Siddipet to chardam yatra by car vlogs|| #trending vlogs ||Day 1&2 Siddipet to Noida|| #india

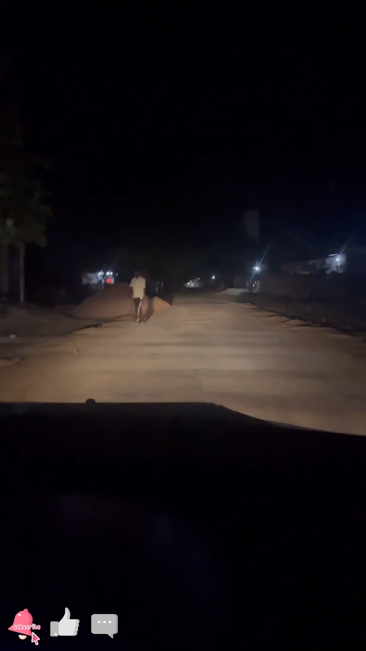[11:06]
చూపిస్తుంది ఇప్పుడు ఆగ్రా వీధులు ఆగ్రా వీధుల్లో మన ప్రయాణం కలిజీరు మొత్తం కారు టప్ టప్ టప్ అని దాకుతాను హారన్ పెట్టిన పక్క జరుగుతులేదు ఎందుకు
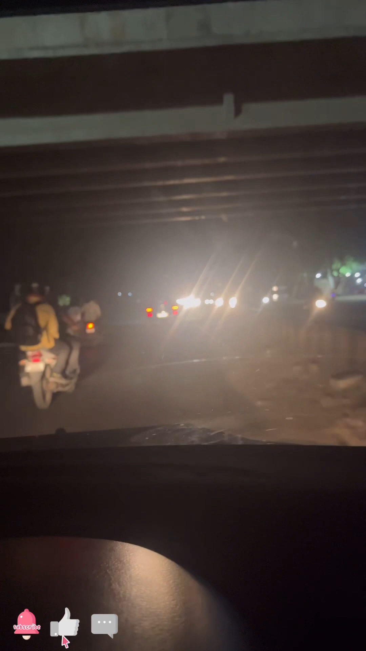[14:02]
చూపిస్తారండి మనం కూడా లెఫ్ట్ తీసుకుంటే ఇటు వచ్చి డైరెక్ట్ ఫ్లైఓవర్ అదే బా